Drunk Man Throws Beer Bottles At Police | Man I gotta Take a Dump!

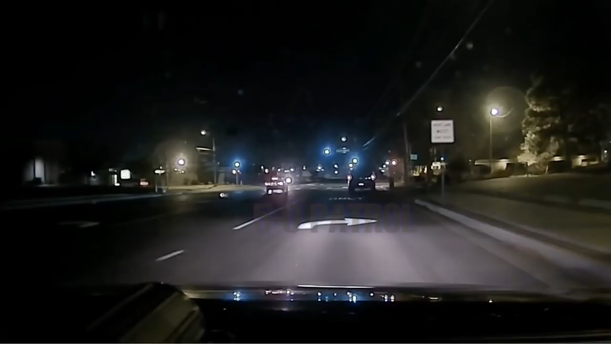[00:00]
548, send come. Traffic? 548. I'll be 10-6 traffic, Pan American and Jefferson, New Mexico 190, Tom William. Black color Ford pickup, looks like two occupants. Pan
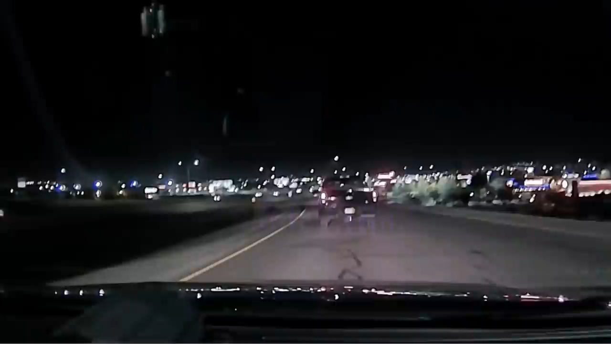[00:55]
Hunter, you now southbound? 548 Sitco. We're going to be southbound I-25 pulling over. Right by Bubba's.